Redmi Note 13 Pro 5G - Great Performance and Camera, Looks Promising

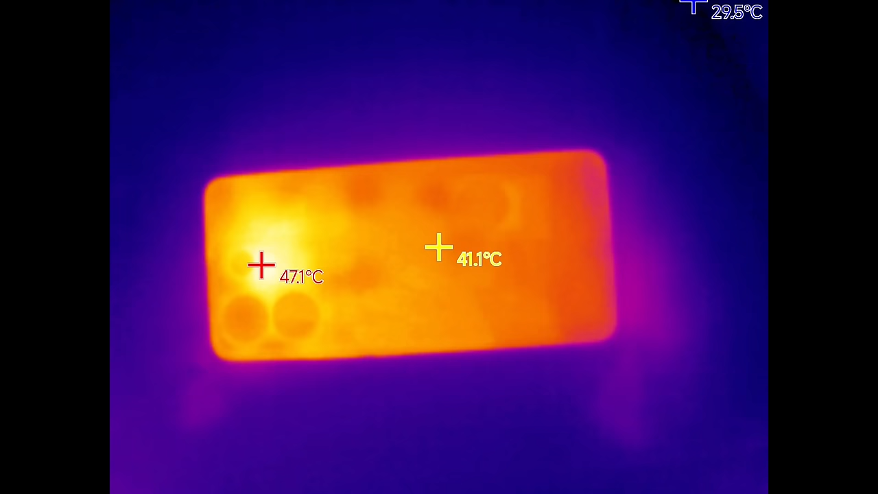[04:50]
On screen: spot 41.1°C, max 47.1°C
And ang init na ito is around mga 48 to 49 degrees Celsius pag after one hour mo nilalaro to game na ito.